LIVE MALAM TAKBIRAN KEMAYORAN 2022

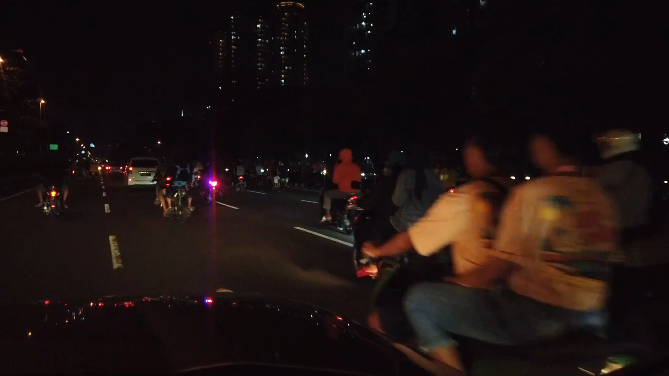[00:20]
ramai banget nih, orang pada parkir di tengah. Pada ngapain ya? Kita mobil harus berhenti. Nah, itu juga tuh suasana. Kayaknya kita nggak bisa lewat sini dah. Harus lewat Cempaka Putih.